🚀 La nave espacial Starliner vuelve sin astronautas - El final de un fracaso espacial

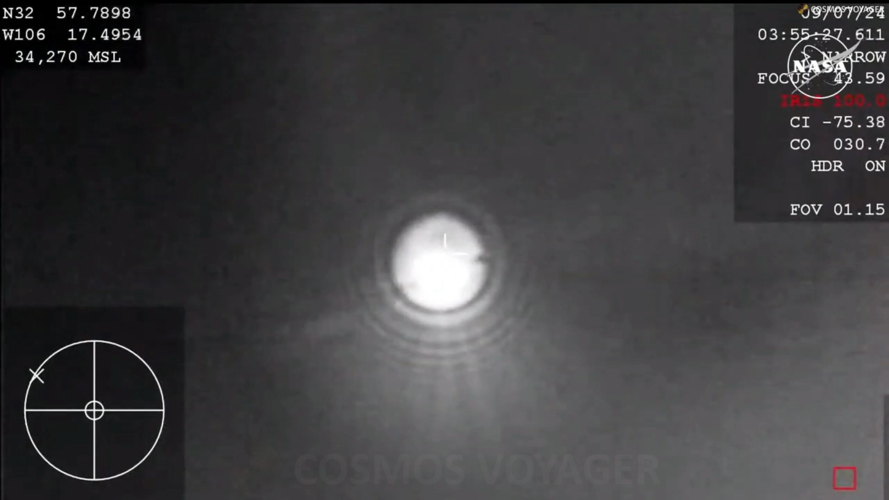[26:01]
We are now about 12 miles above the landing site and just 5 minutes away from landing.
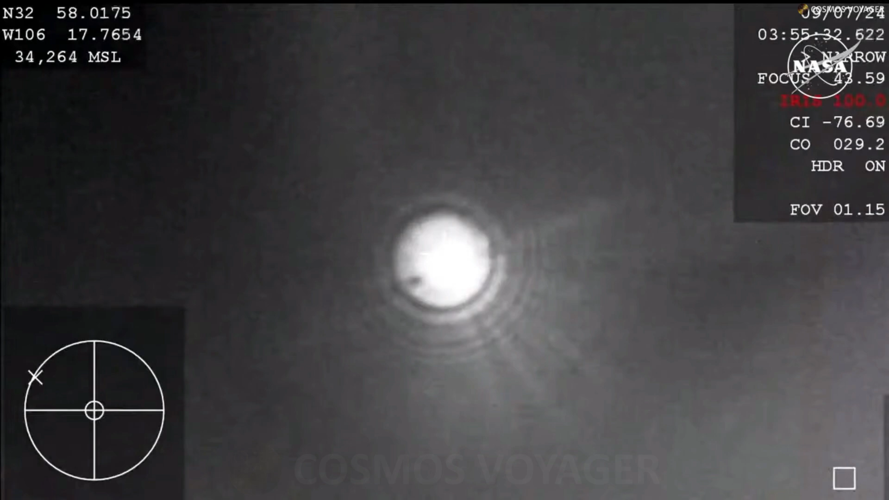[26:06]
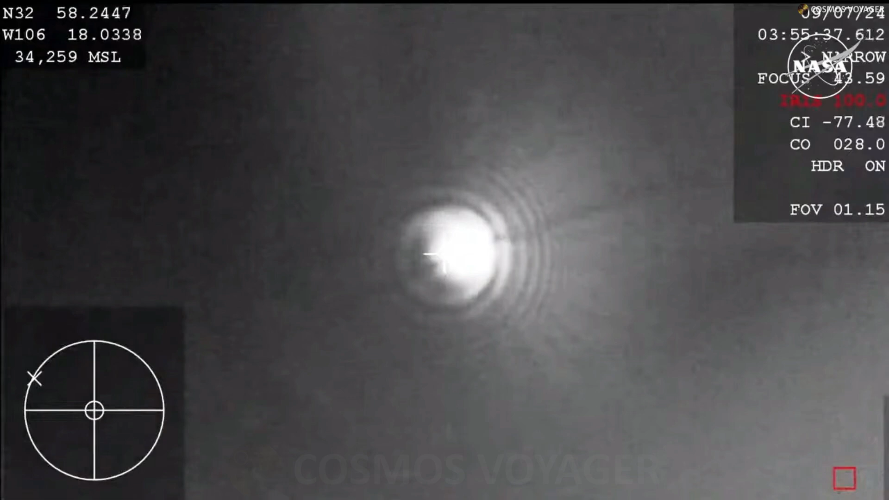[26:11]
ourselves at site. We are now about 12 miles above the landing site, and just 5 minutes away from landing.
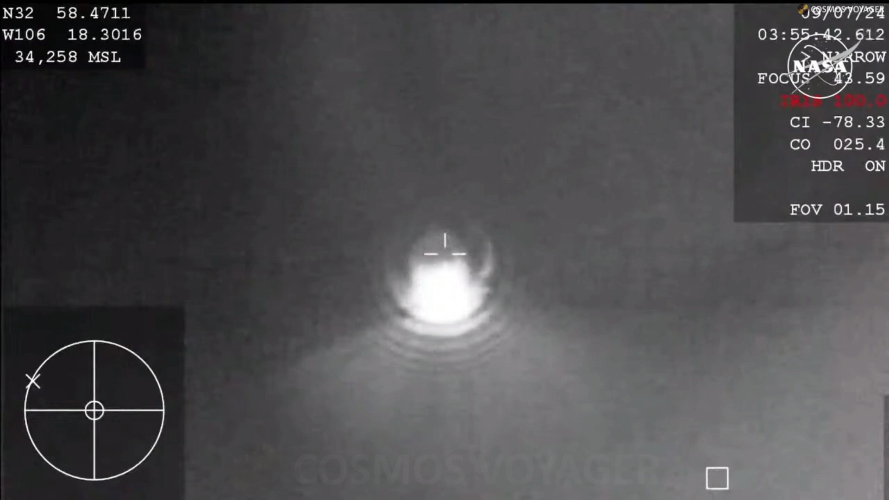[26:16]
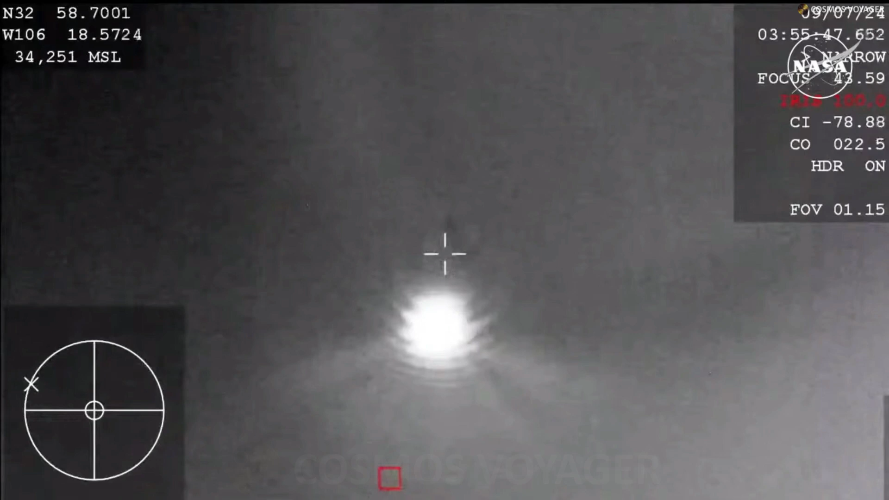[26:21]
Watching now for the forward heat shield jettison, that should be coming up, again making way for the parachute deployment.
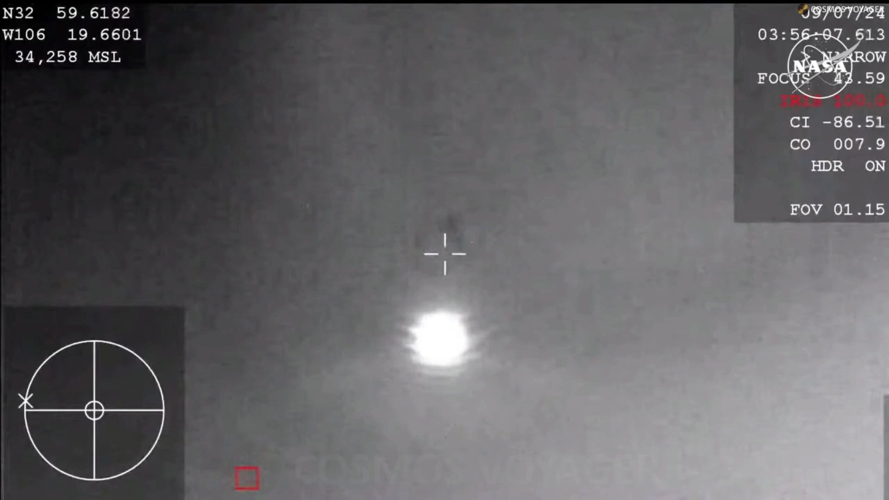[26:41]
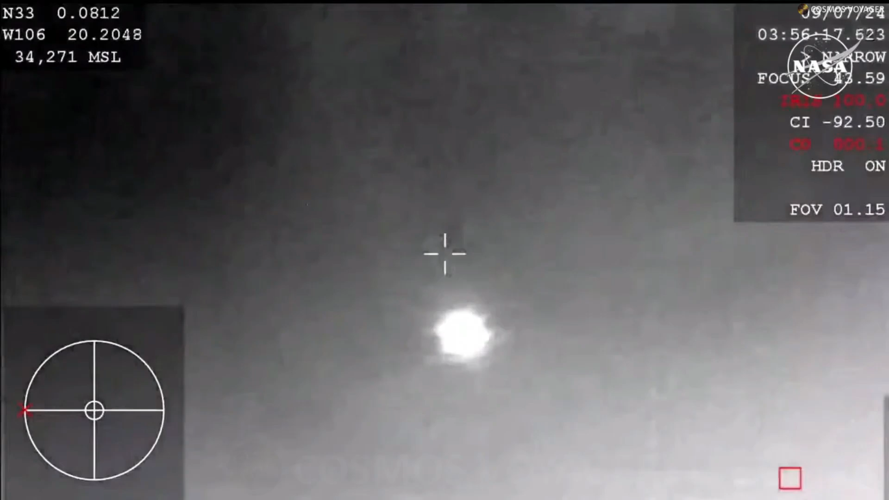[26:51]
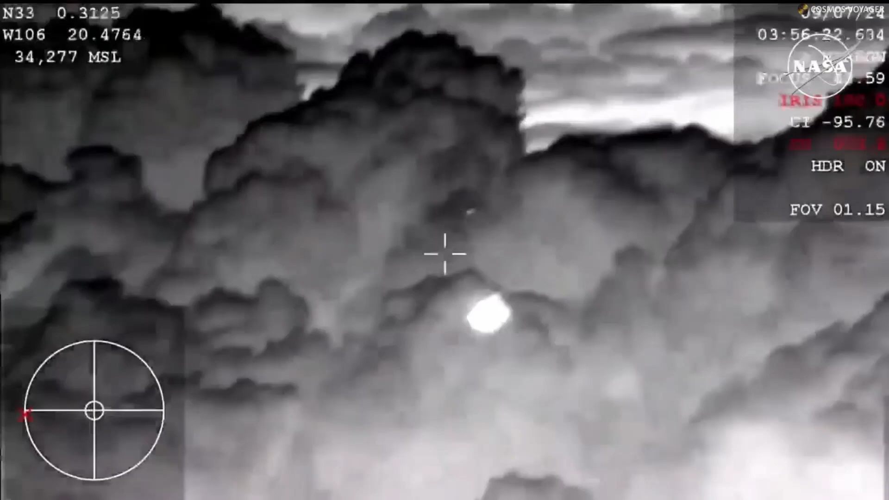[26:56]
All right, and that action you're seeing on your screen, forward heat shield and drogues out.
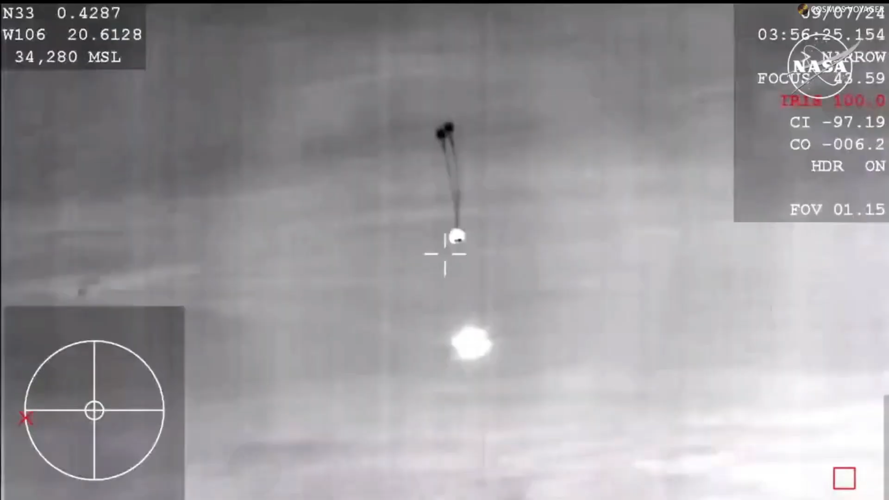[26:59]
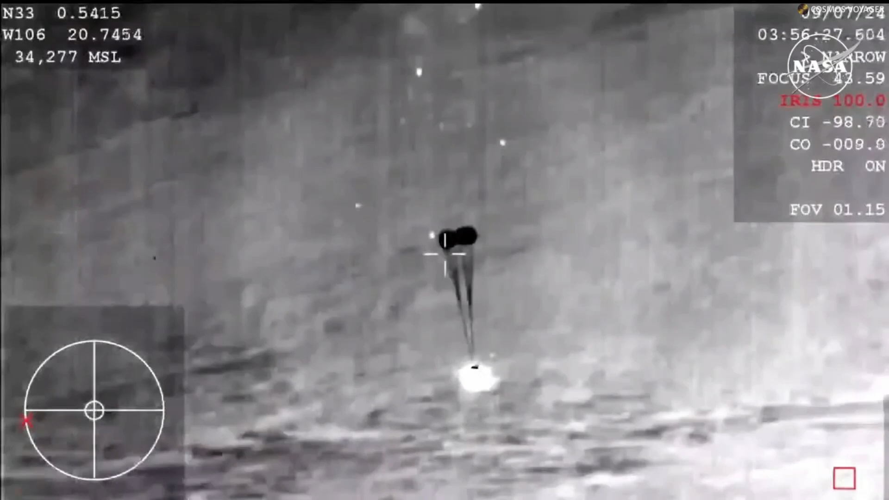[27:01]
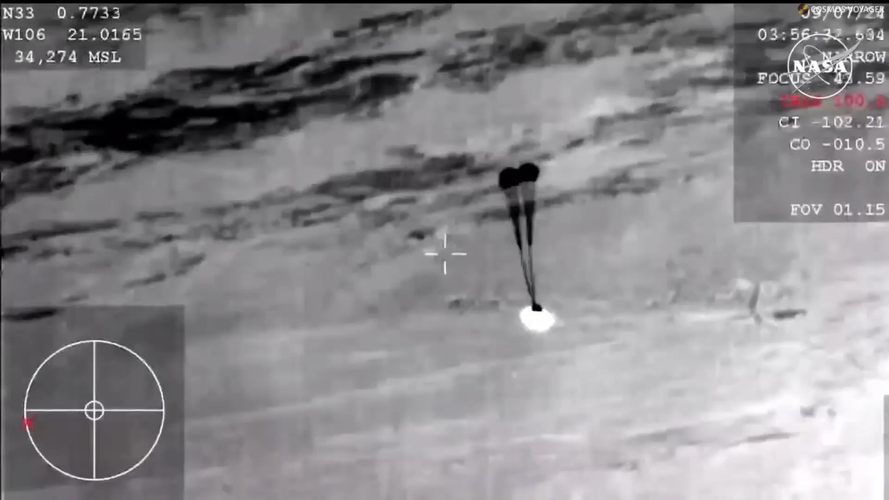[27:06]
Really interesting view of this coming down from the WB-57, see those two drogues parachutes now deployed.
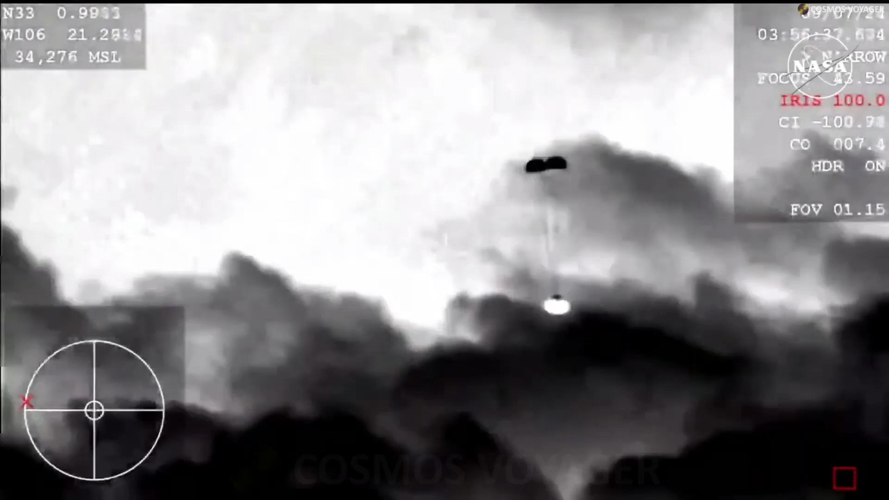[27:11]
They slow the vehicle down initially until it gets to a safe speed for the enormous main parachutes to follow.
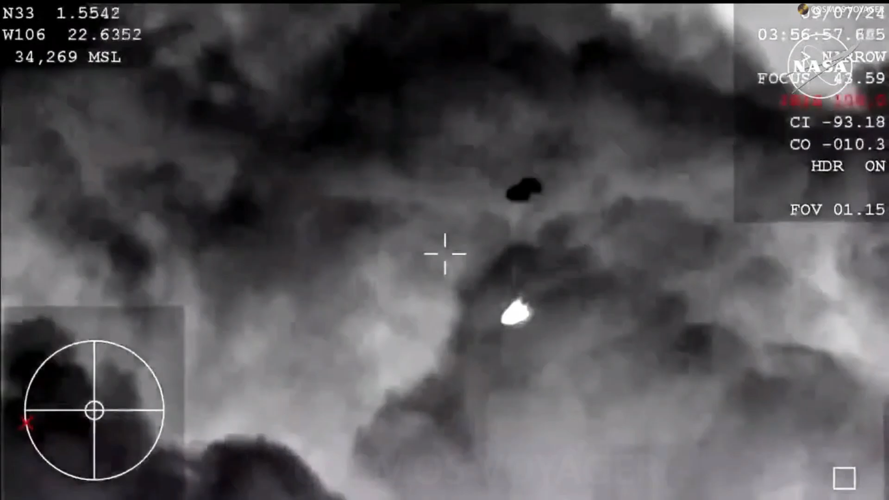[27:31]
About four minutes to go until touchdown.
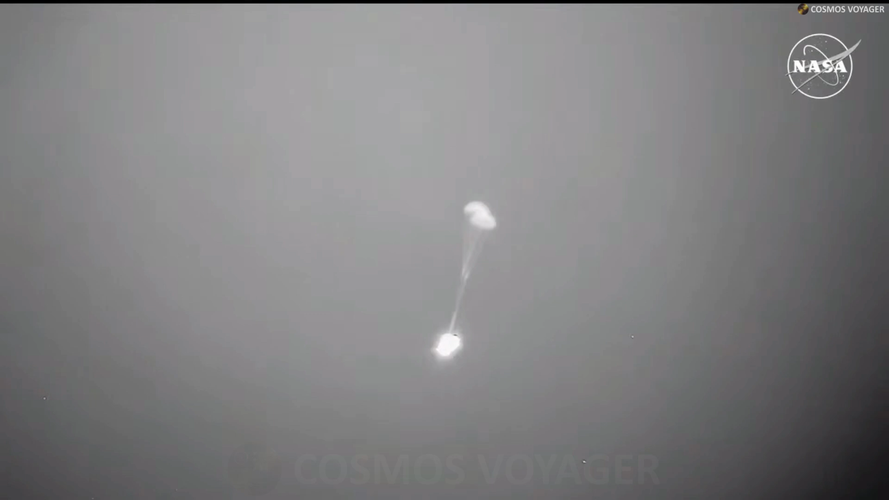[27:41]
Now back to a view from the Cessna aircraft in the vicinity of the landing site. Again, this is a view from a little lower than the WB-57 we were seeing.
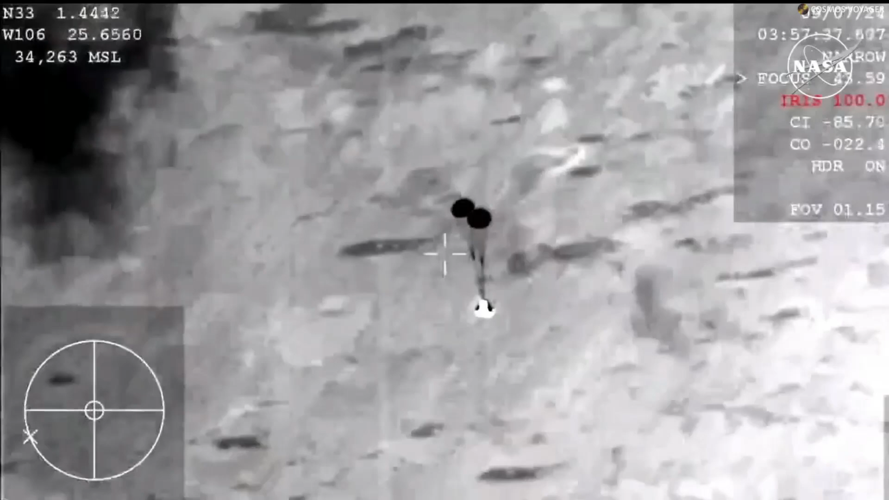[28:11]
After those mains are out, we'll see the bottom heat shield that has been protecting Starliner through its journey through the atmosphere come off.
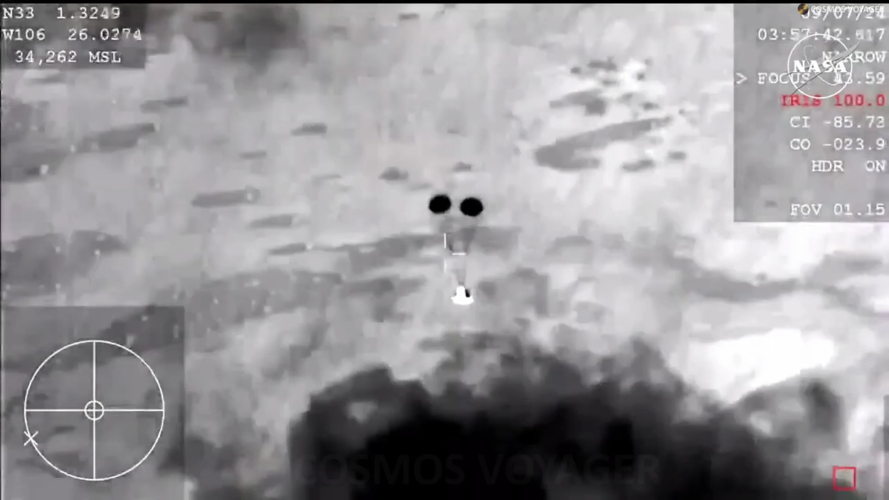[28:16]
That makes way for the landing airbags to deploy.
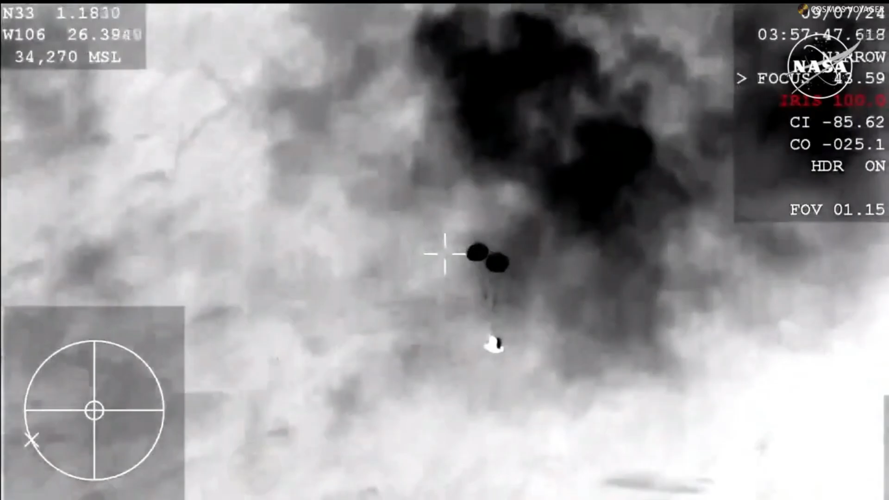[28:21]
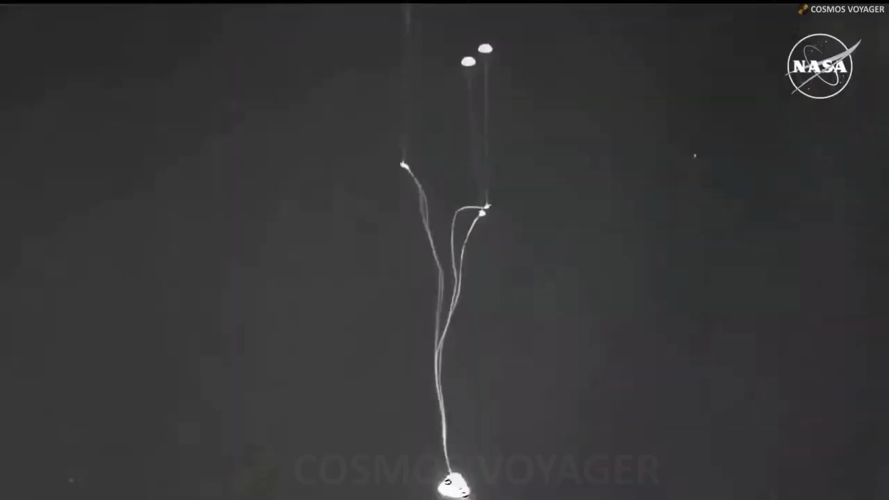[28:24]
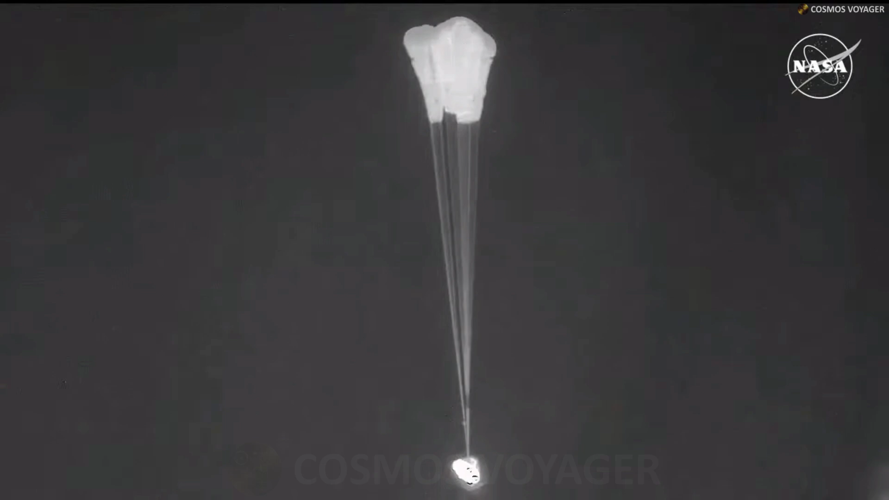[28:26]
And there's the main parachutes there on your screen. We see three out, currently reefing.
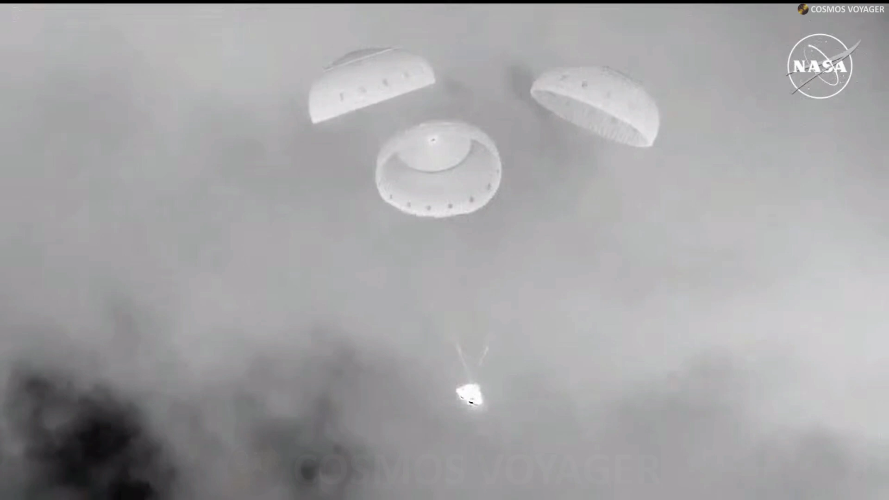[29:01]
But three good parachutes looking great. Just a little over two minutes until the expected landing time and we heard the rotational handle has been released, so you can see that tilt evened out. Next up is the back heat shield jettison. And there it goes. That again makes way for the airbag inflation. Nice to see that.